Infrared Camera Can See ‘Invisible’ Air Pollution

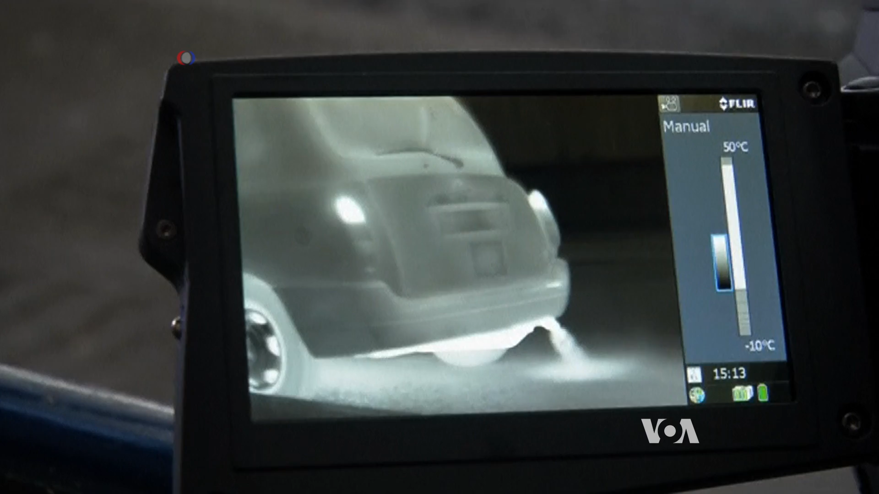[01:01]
On screen: scale top 50°C, scale bottom -10°C
The infrared camera from FLIR Systems shows how the pollutants,
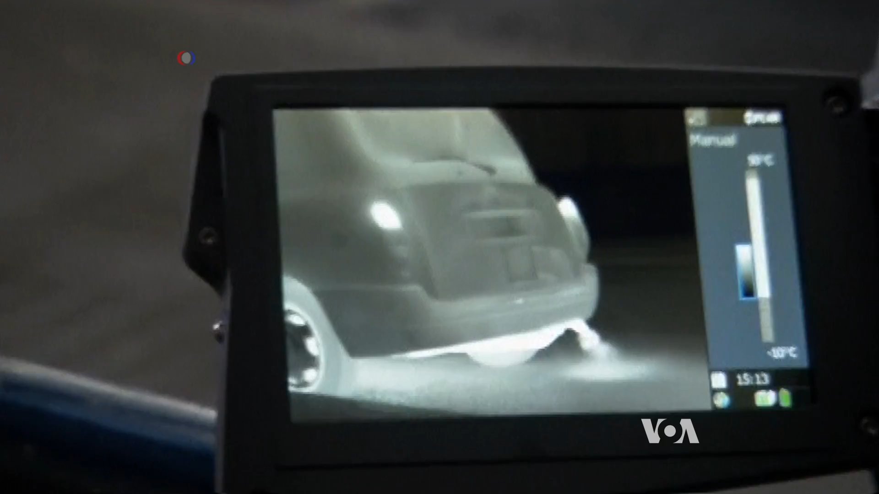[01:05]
including carbon dioxide, spread from the source into the air.